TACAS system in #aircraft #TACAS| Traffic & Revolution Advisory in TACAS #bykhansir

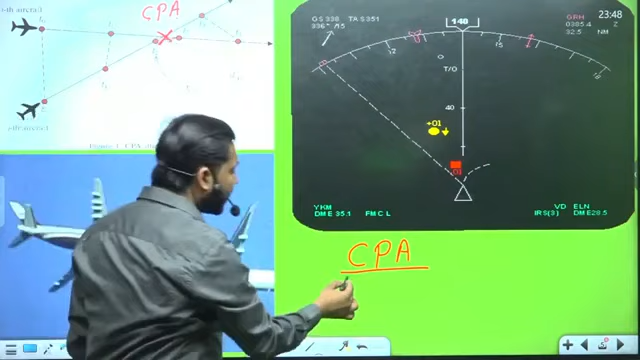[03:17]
CPA कहा जाता है तो closest point of approach से दूर रहना चाहिए वरना ये वो जगह होता है जहाँ
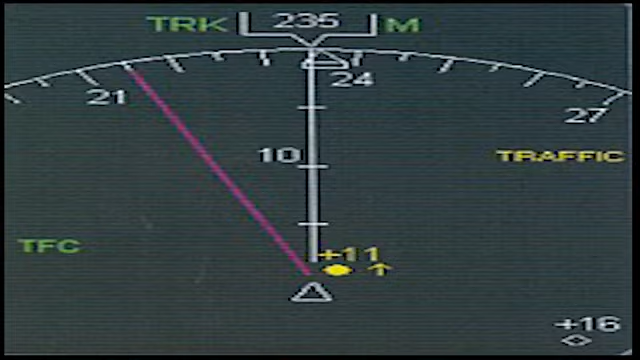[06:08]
और अगर यही red color में convert हो गया red color मतलब अब एकदम खतरनाक condition हो गया है वो 6 nautical meal
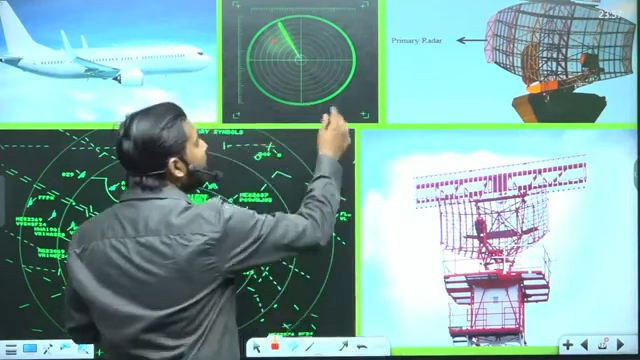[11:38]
रडार इस सेप में होता है और यह केवल जहाज के पोजिशन को बता देता है यहां जहाज है यह
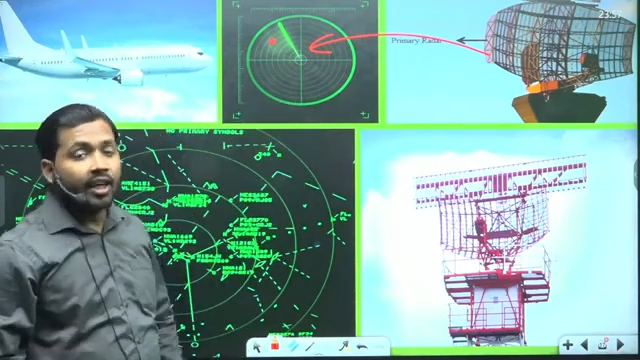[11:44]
नहीं बता पाता है कि ज जहाज कितने हाइट पर
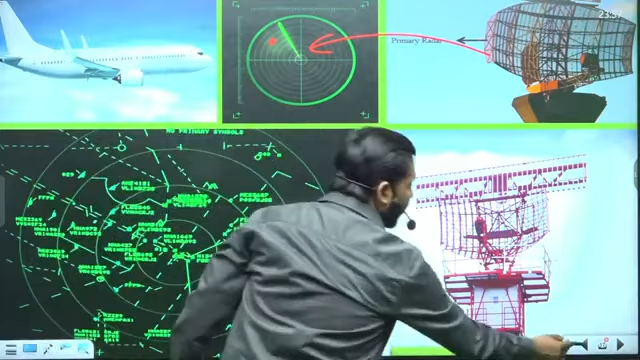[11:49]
है तो एर ट्रेफिक कंट्रोलर को कजाक एरलाइन से पूछना ही नहीं परता खुद ही देख सकता था कितने हाइट पर है लेकिन प्राइमरी रडार केवल जहाज